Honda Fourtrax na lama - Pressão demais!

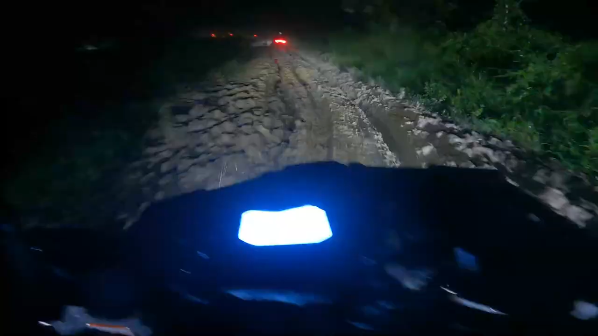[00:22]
Chama. Olha a pressão, meu amigo. Tá doido.
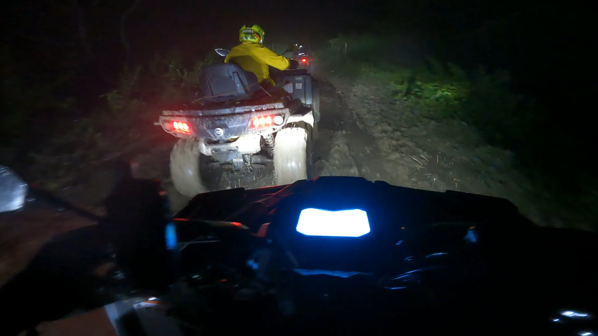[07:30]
Ali deu bom. Vamos filmar a galera. Vamos filmar a galera. Deixa ele passar. É pressão, meu amigo, é pressão.
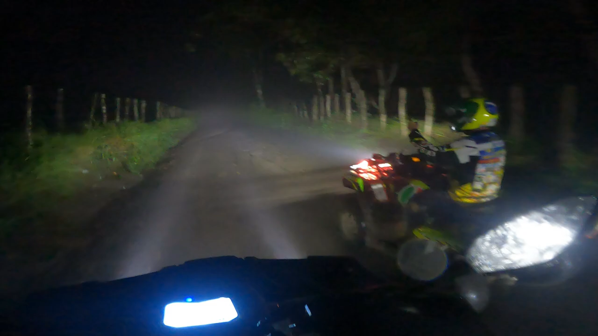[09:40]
Daqui a pouco a gente chega. Olha a neblina aí na frente. Pense numa neblina, velho. Impressionante. Fala, meus amigos brasileiros. Chegamos ao fim da trilha aqui em Caruaru.